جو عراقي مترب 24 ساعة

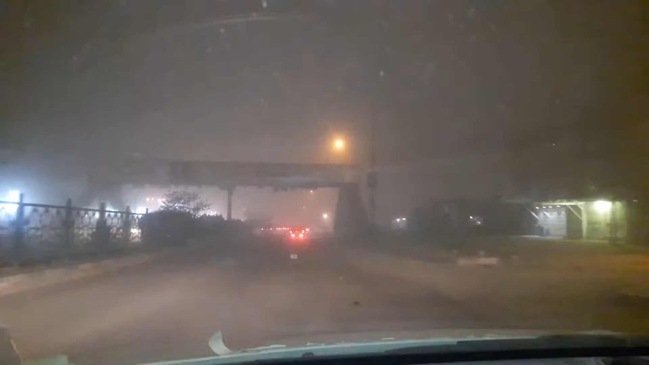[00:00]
سبحان الله، خلال دقائق هاي النجف الأشرف كان جو صافي وجميل. سبحان الله سبحان الله، خلال دقائق سبحانك إلهي.